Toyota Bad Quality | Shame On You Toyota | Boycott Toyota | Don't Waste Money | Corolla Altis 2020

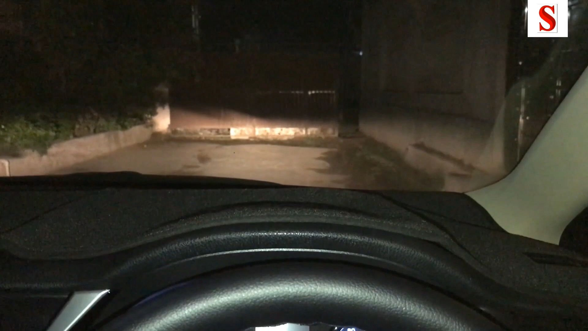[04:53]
لگے بھی اچھے لگتے ہیں اس میں انہیں اس کا سائل بھی اور چھوٹا کر دیئے اور یہ اب لائٹ کی اجسمنٹ دیکھیں لائٹ آپ نیان کی ہے تو لیول چیک کریں ایک لائٹ اوپر جا رہی ہے ایک لائٹ نیچے جا رہی ہے ٹھیک ہے ایک لائٹ اوپر جا رہی ہے کچھ بھی نہیں ہے کچھ بھی نہیں ہے کچھ چیز ریپلیس نہیں ہے اس کی
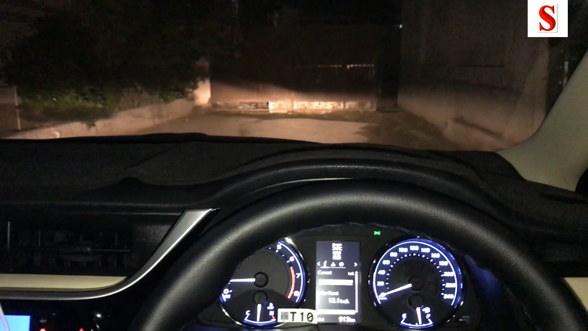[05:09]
لائٹ کی اجسمنٹ دیکھ لیں روڈ بھی بھلکو پلین ہے لیکن ایک لائٹ نیچے ہے ایک لائٹ اوپر ہے ٹھیک